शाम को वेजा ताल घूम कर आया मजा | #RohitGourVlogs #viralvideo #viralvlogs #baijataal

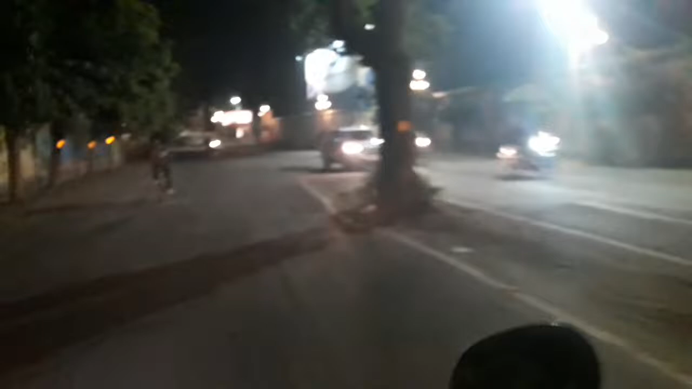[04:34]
तो आज मैं प्रपोस से जा रहा हूं क्योंकि वहां पर आज मैं
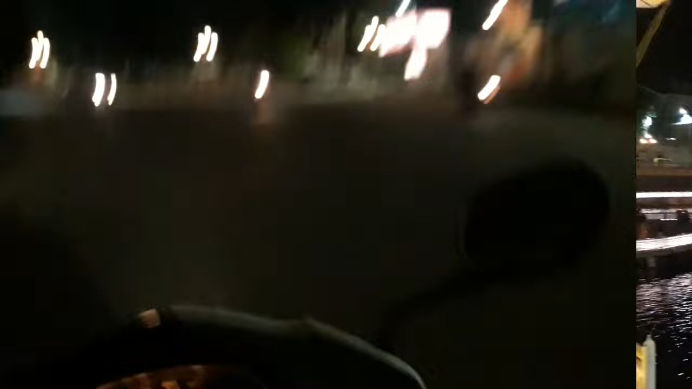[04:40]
अभी आ गया हूं बेज़ा ताल पर तो यह हैं आज आज की लाइटिंग ज्योसे कि आप देख सकते हैं यहां पर